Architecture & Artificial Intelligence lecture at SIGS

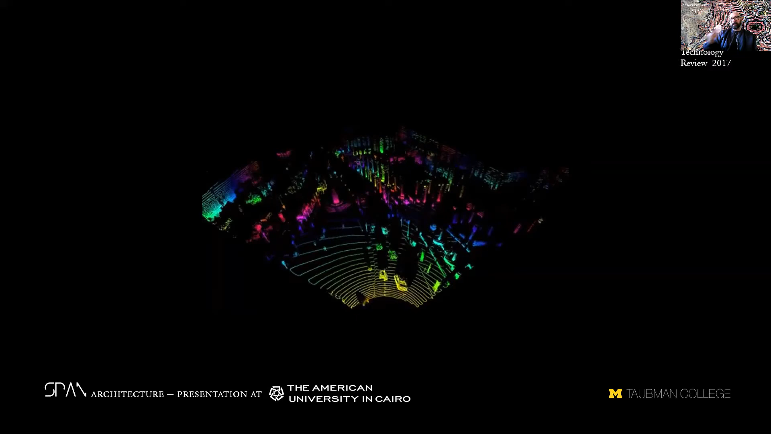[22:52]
humans to understand the universe in a better way. Like, like, how did the universe start? What is it made of? And what are the forces in play? Another example, wonderful example of a post-human vision of the world. This is a machine vision example from a car, from an automated car.